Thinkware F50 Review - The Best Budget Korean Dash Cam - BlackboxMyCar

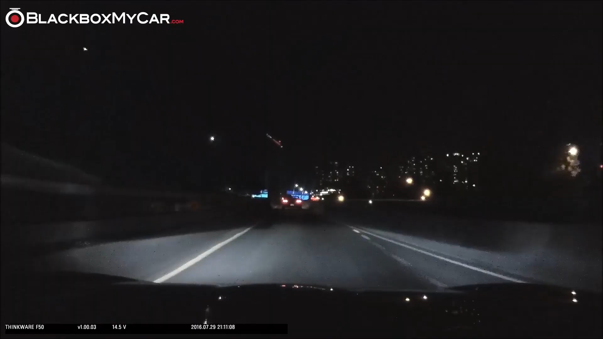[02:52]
There's noticeably more graininess in the night footage and the dynamic range is not as good when it's dark. That being said, it still picks out license plates even at night.
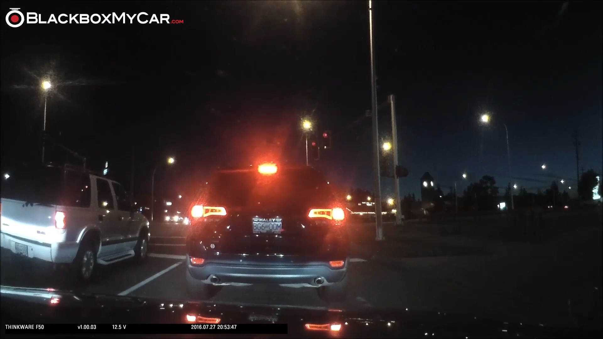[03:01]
The 130 degree lens does a fair job of picking up details of further away objects such as street signs. Verdict.